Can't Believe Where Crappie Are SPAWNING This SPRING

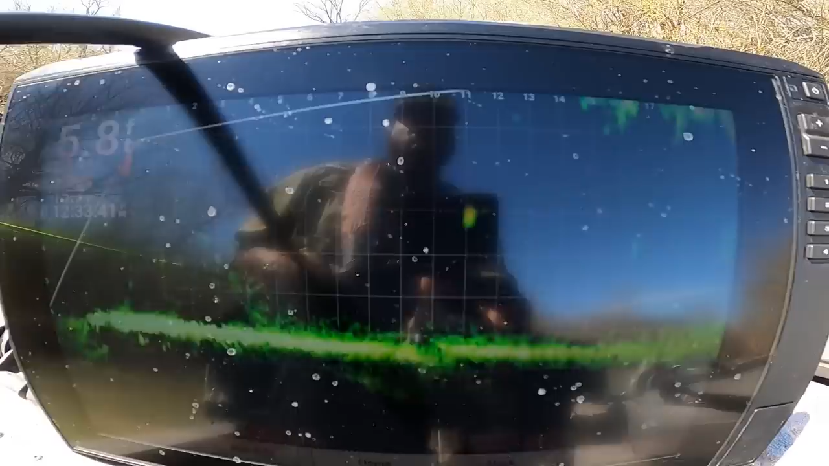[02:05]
both males and females i believe but i keep seeing them i keep seeing them some of them high some of them low we're only in six foot of water y'all and
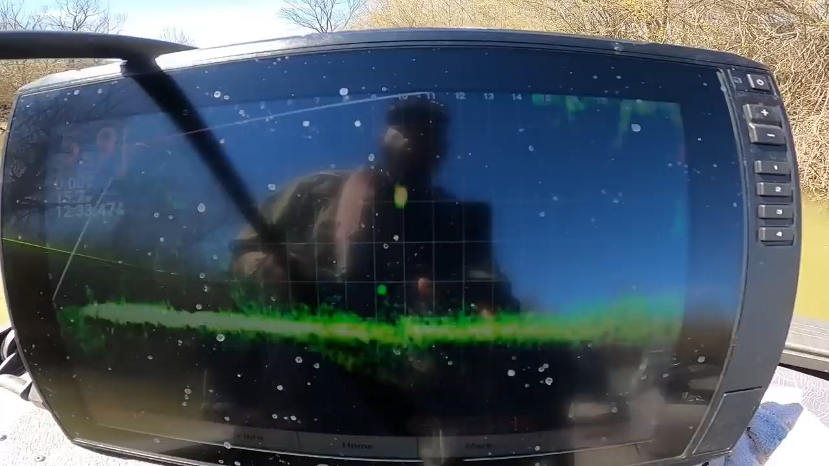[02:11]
crappie are everywhere there's only one reason crappie are gonna be in this shallow of
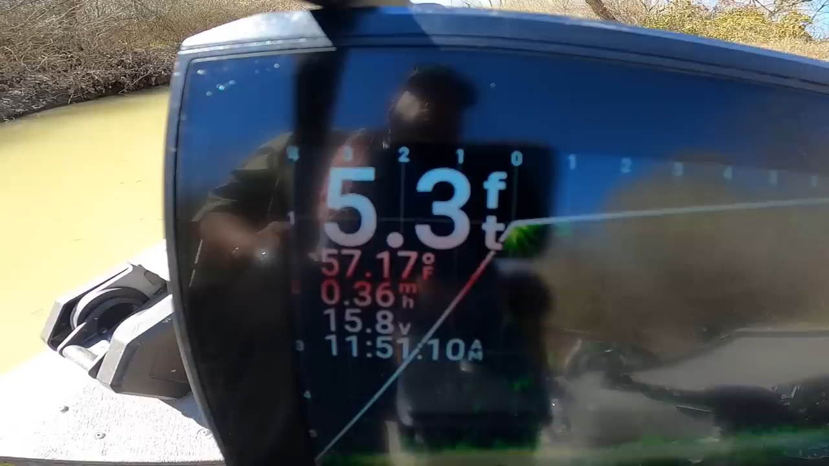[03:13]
On screen: depth 5.3 ft, water 57.17°F, speed 0.36 mph
5.3 12 foot out away from the boat look what i'm seeing guys don't think
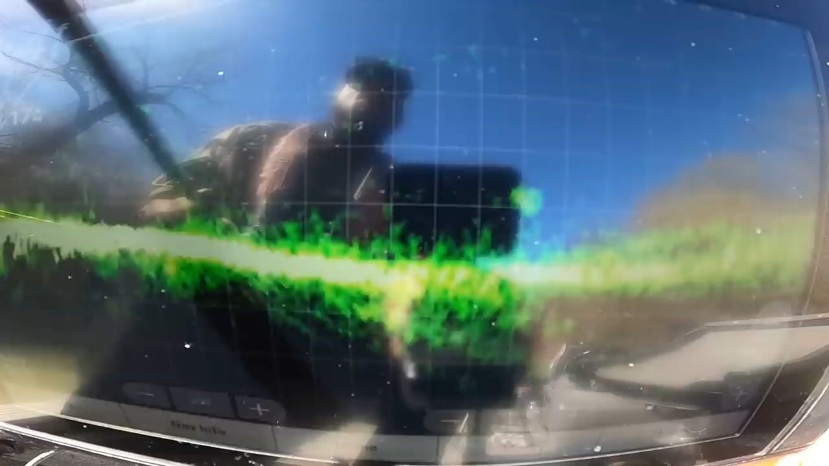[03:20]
that these fish haven't went shallow yet 57 degree